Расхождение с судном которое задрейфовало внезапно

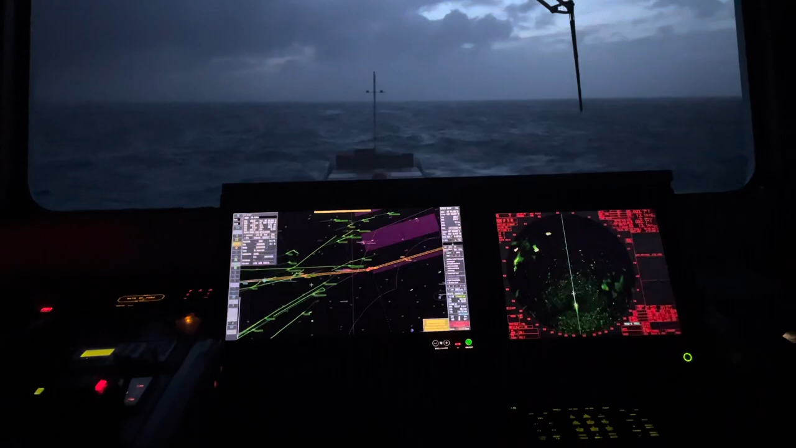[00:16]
хотел бы записать небольшое видео по расхождению сейчас мы идем в аманше подходим к джобу трафику доклад спору капитана что у нас тут имеется значит наблюдаем значит сюда на радаре
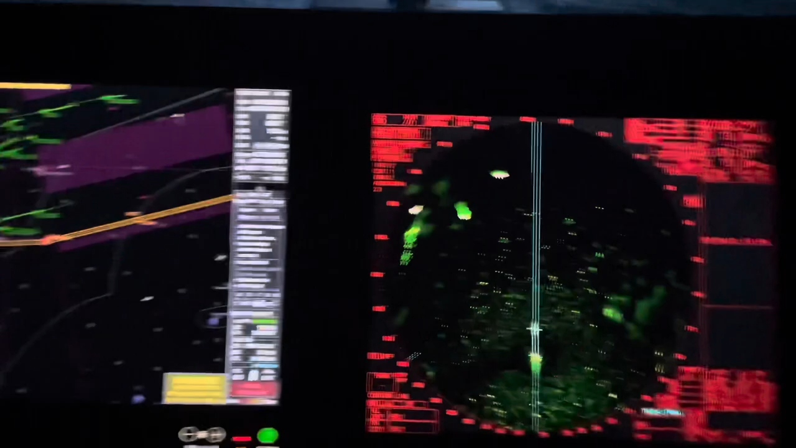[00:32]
наблюдаем сюда электронной карте мне давно
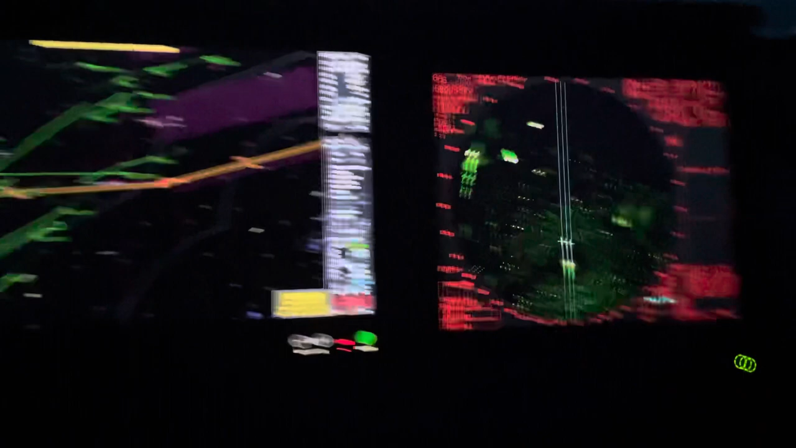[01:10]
просто чем-то одним и показываем что-то одно это было бы неправильно каждом ролике я всегда
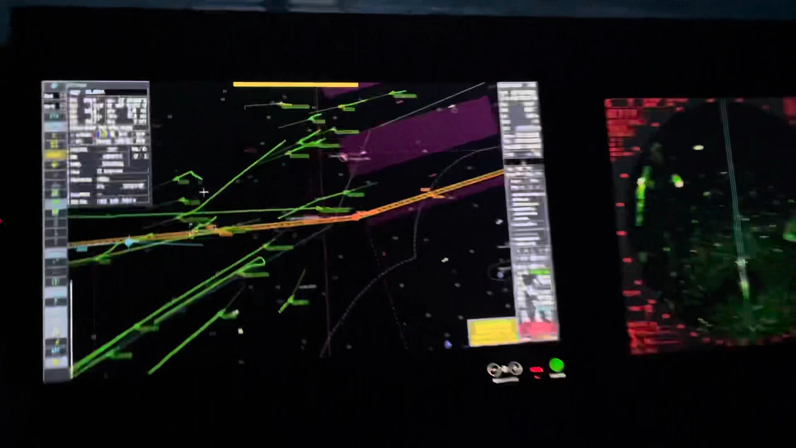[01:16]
на какой-то момент переключаюсь и на радар где-то больше на электронки зацикливаюсь
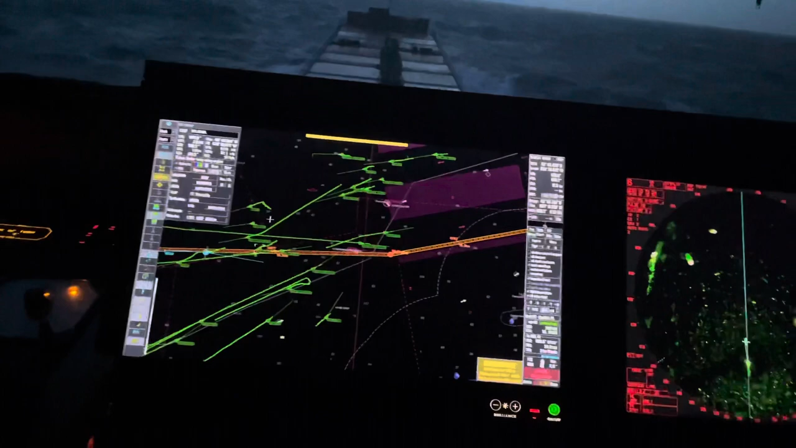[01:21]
где-то больше там поэтому смотрите внимательно чтобы не писать эти комментарии что я что-то объясняю неправильно вот идем значит мы
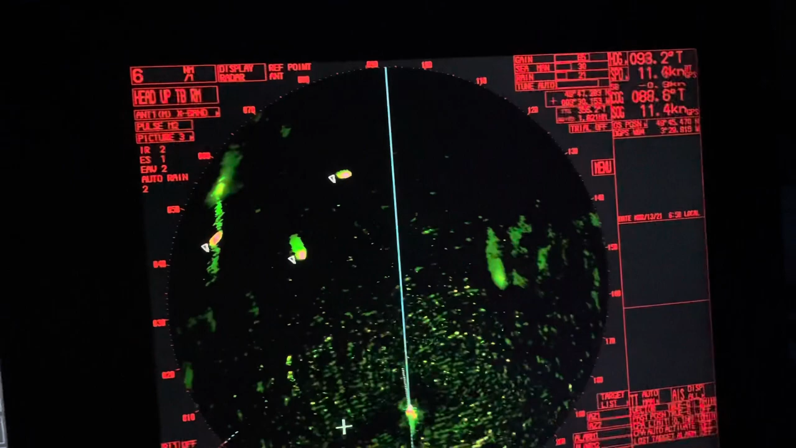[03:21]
танкер наш вот он идет хорошо видно его направлении как он будет проходить у нас ну захватываем цель до
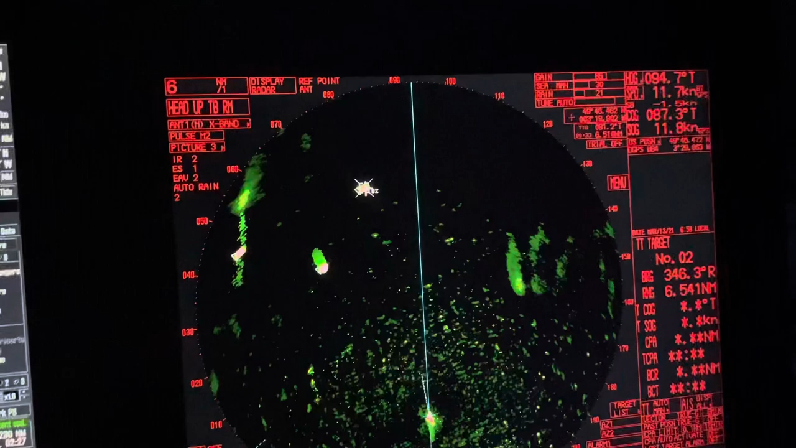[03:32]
сейчас обсчитывает даже не на треугольник я нажал не на из а именно на саму цель многие просят почему
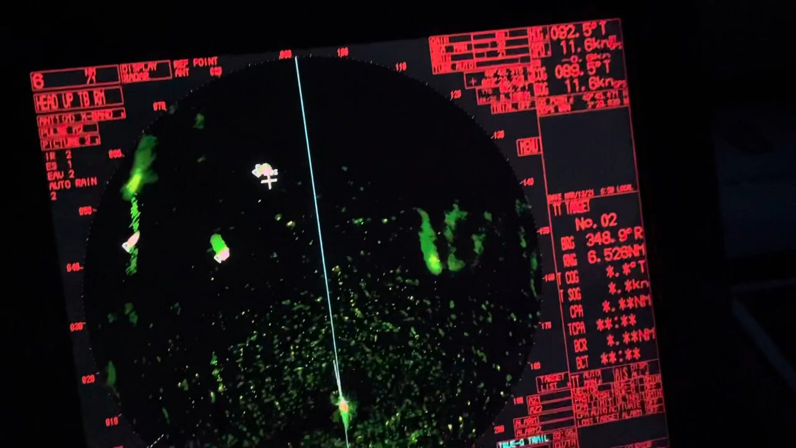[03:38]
не захватываешь не используешь захват цели это более точно
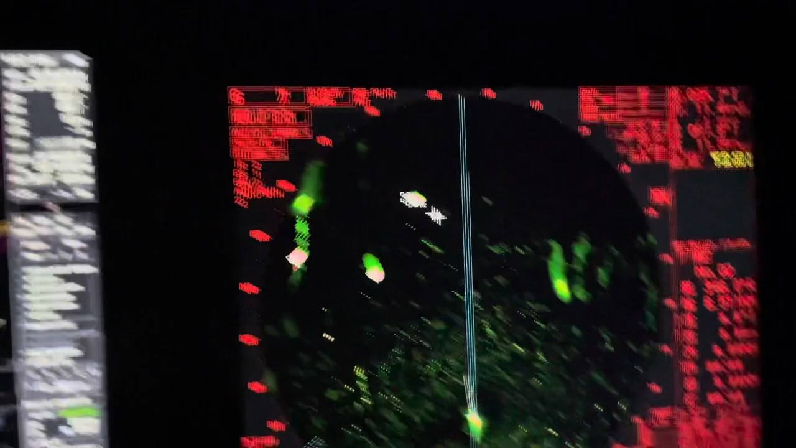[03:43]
для вас я это сделаю сейчас она обсчитает кончу выдает и сравним информацию продают с аисками
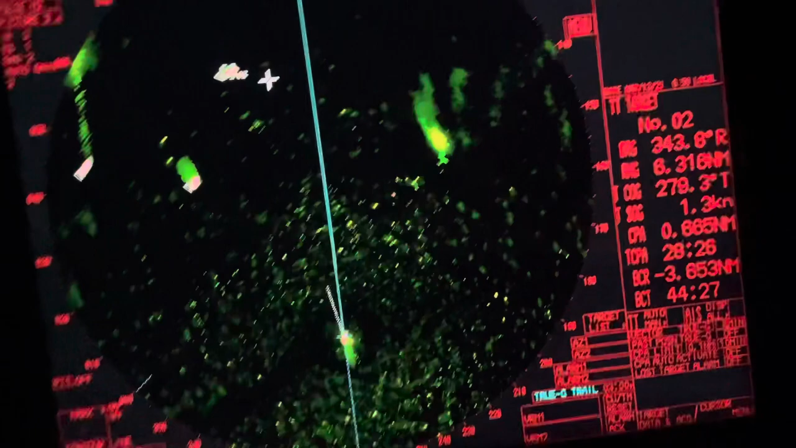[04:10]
судно стоит его в разных сторон вертит
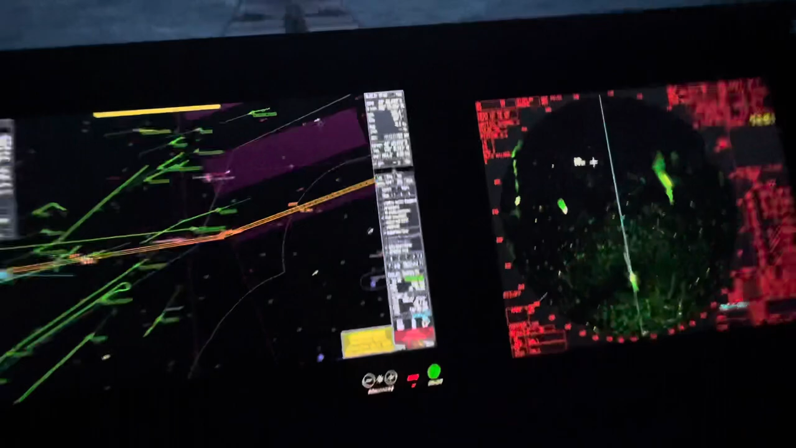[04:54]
видим да что происходит также след рисуется в реальном времени очень